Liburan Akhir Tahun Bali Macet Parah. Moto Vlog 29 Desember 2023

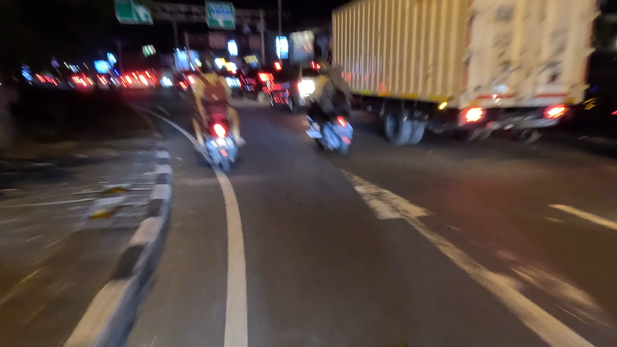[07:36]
Ya sedikit nakal Sama-sama guys Kondisi lalu lintas Seperti ini Lihat kepadatan guys Kepadatan
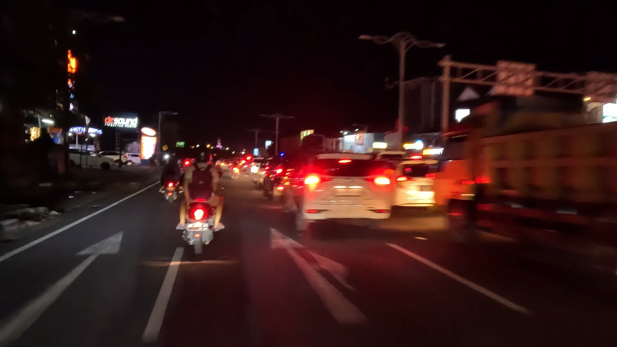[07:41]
Lalu lintas Ini menuju Underpass ya Di depan ini Adalah underpass Wow Gak bisa bergerak
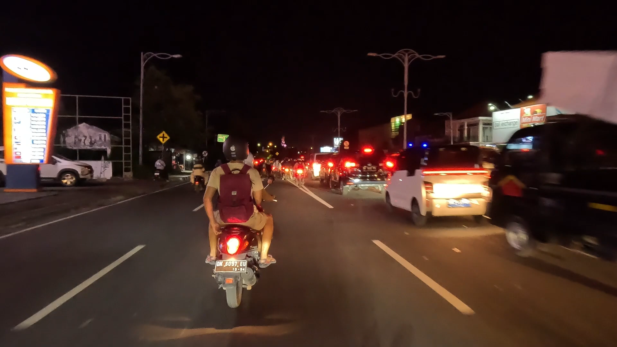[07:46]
Cannot move men Wow What happened Wow Does not move Gak ada bergerak Sama sekali nih guys
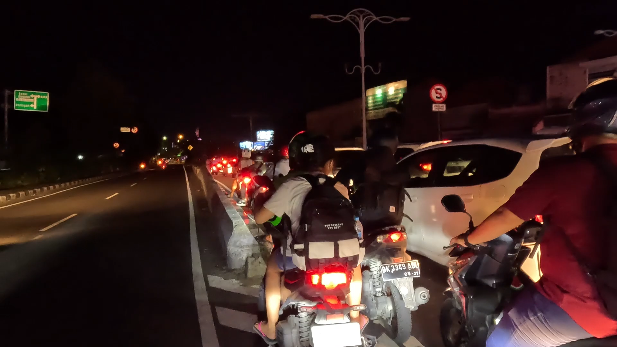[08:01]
Itu depannya itu Harusnya bisa bergerak Itu bule di depan itu Bule itu harusnya bisa masuk Bro Terobos bro Terobos bro
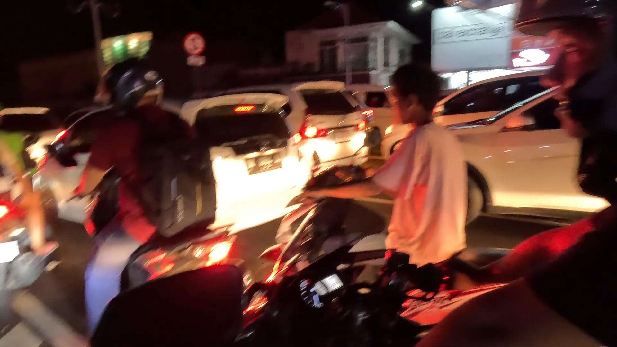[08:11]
Gak bisa bergerak
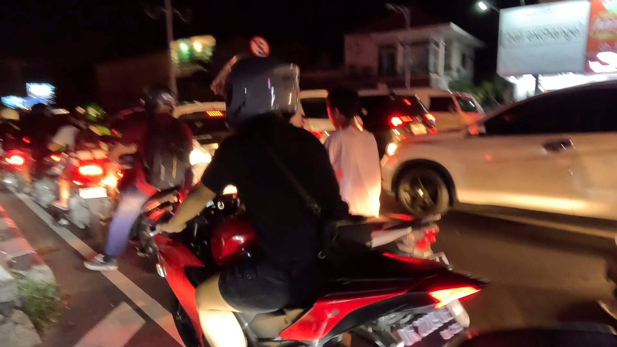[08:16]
Bule depan pak Bikin macet itu Itu harus di Ini Iya Oke
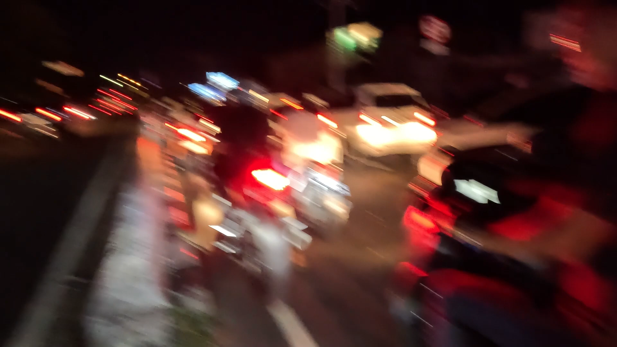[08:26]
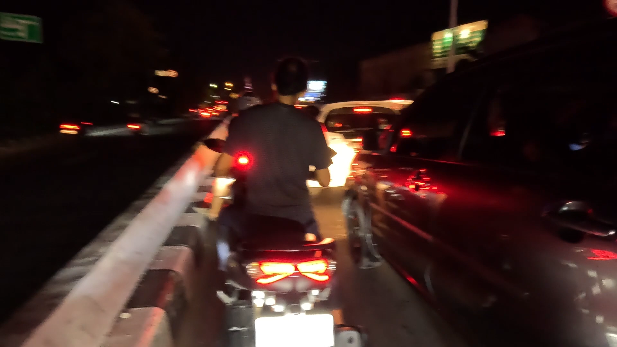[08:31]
Bukan bule ternyata guys Wow Emang Tadet tuh Liat tuh Ini underpass ini Disini tadi ada bule Yang paling depan Dia gak bisa Ngelobos Makanya macet Motor pun gak bisa bergerak Nah sekarang motor bisa
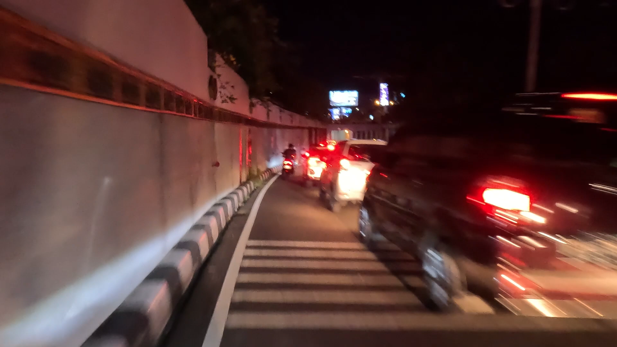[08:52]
bergerak guys Look at that Jatuh guys Wow
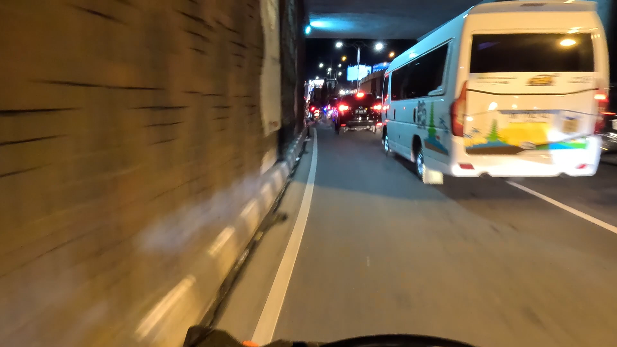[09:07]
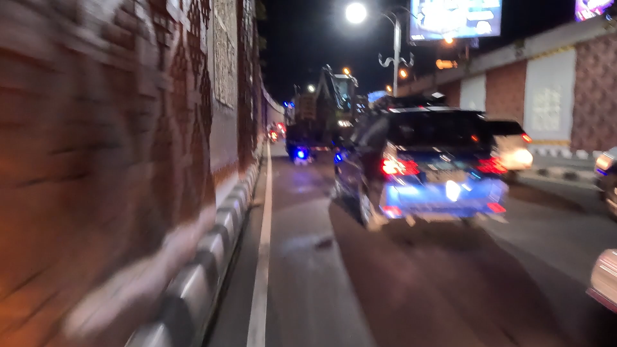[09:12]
Wuhuu Underpass Mall Bali Galeria Ada trailer juga Nah ini baru suasana Tahun baru Bali guys
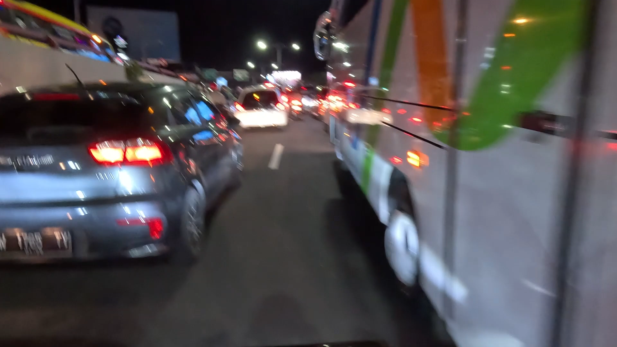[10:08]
Bali guys Itu bule yang diri macet tadi
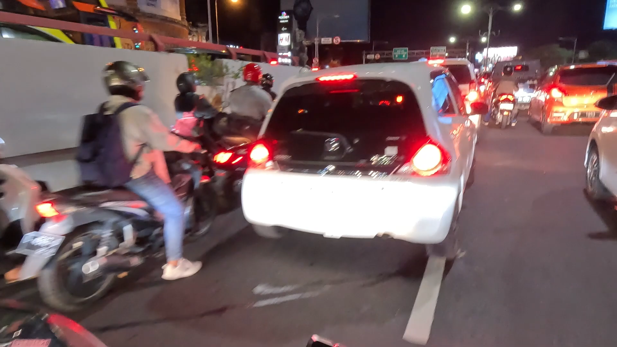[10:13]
Macet lagi disini
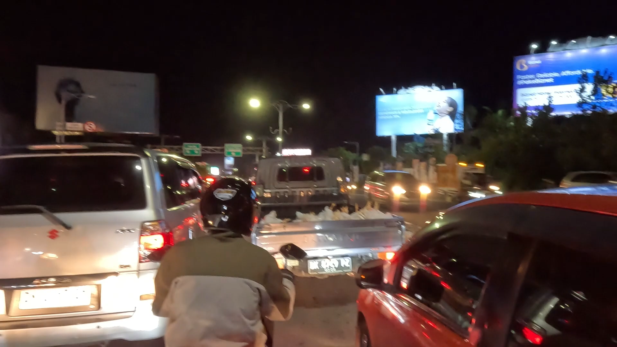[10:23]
Tidak bergerak Tidak bergerak Tidak bergerak Kita lihat ke belakang Wuhuu Macet
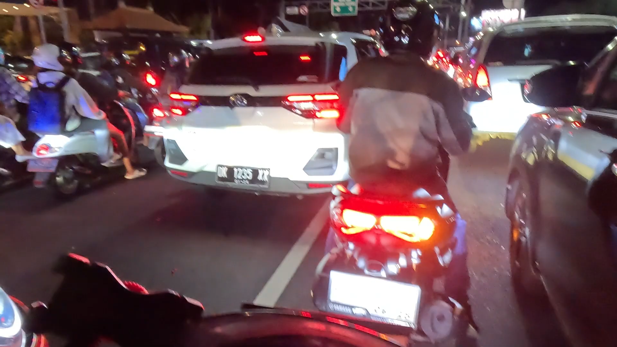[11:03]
Ambil sebelah kanan aja Lumayan ada Space Untuk bisa terobos-terobos
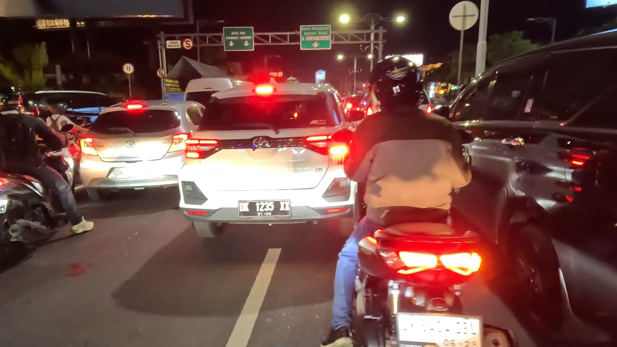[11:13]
Nah cuman Tidak terlalu ya Kalau Kondisi kayak sekarang ini Kalau cuman Liburan-liburan biasa Masih bisa guys Cuman sekarang ini Memang bener-bener padat Ya Can't move
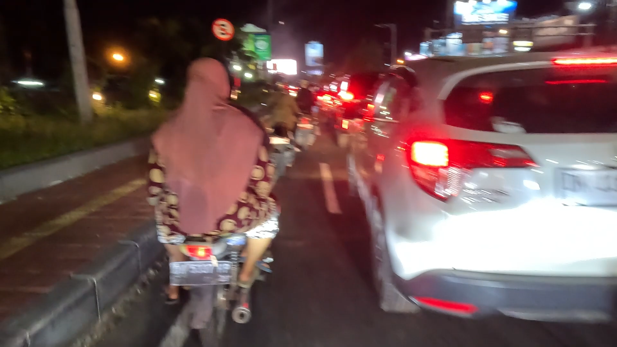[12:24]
guys Bagus lah Buat dunia pariwisata di Bali Ini adalah motor Roda perekonomian Yang Menghidupkan Perekonomian Bali
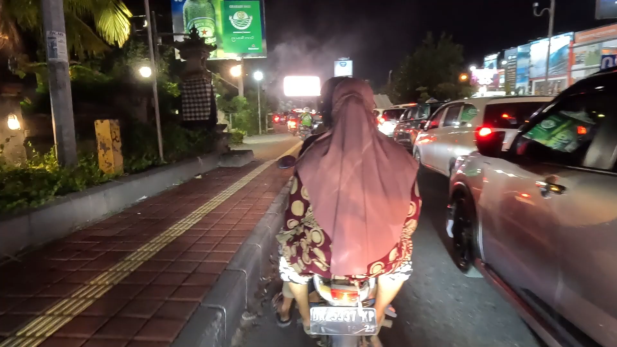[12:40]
Good Very nice Oke kita ambil sebelah kanan Yes Maju Oke
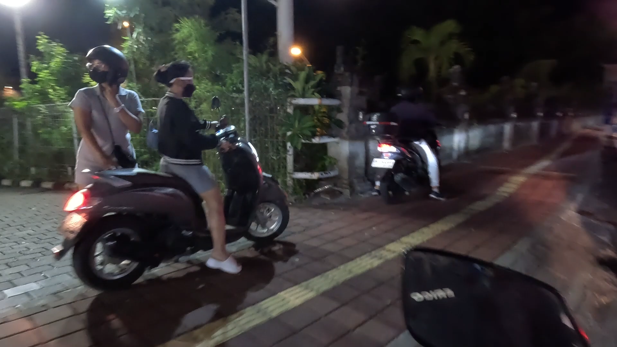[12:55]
Wah ganti ini guys Ganti joki
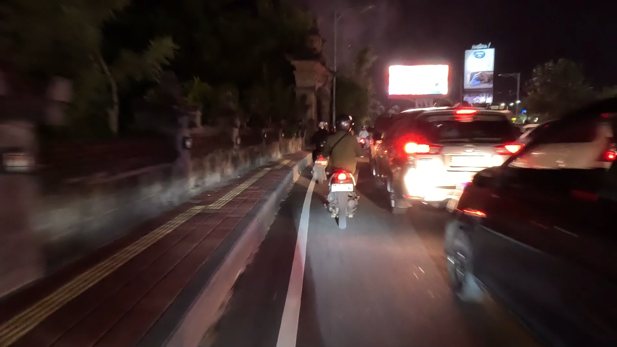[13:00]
Alright Lumayan Banyak space disini Kita bisa melenggang Melewati Kerumunan Loda 4 guys
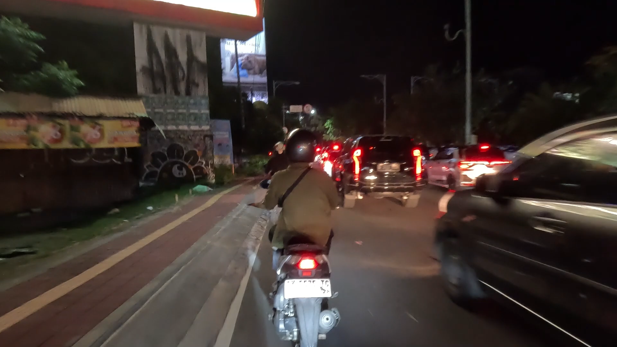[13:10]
Jadi kalau kalian Cuman liburan Berdua Gitu kan Ya disarankan Naik motor lah Kalau naik Mobil kayak gini Kalian akan banyak Menghabiskan waktu di jalan Oke Kita Sudah melewati Underpass Surarai Dan Mendekati